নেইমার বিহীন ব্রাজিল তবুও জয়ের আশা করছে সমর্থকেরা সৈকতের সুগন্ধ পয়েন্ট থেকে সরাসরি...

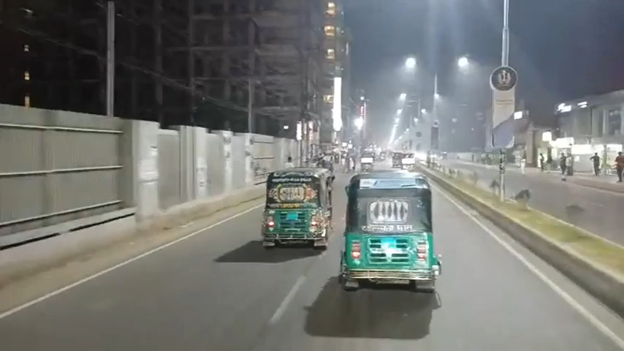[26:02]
দর্শক যে মূল রিয়েলিটি রয়েছে সেটিতে আমরা যুক্ত হব এবং আপনাদের কে দেখানোর চেষ্টা করব আপনারা আমাদের সঙ্গে থাকুন
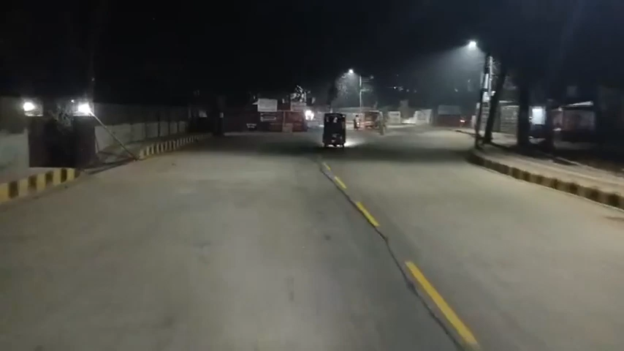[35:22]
6টি শট নিয়েছেন সুইজারল্যান্ড অন শট টার্গেটে যদি আসি সেখানে কিন্তু ব্যবধানটা অনেক বেশি দর্শক আপনারা সামনে দেখতে পাচ্ছেন গভীর রাতে কিন্তু সাউন্ড ছেড়ে দিয়ে কিন্তু আনন্দ উল্লাসে মেতে উঠেছে
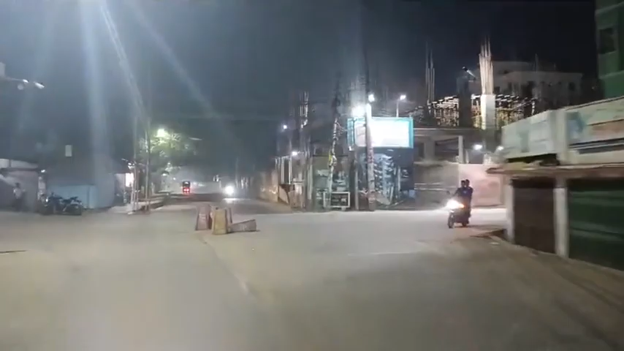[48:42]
সে রাতে কিন্তু শান্ত একদম শান্তশিষ্ট শহরের যে অনুভূতি সেটি আপনাদেরকে আমরা দেখানোর চেষ্টা করব।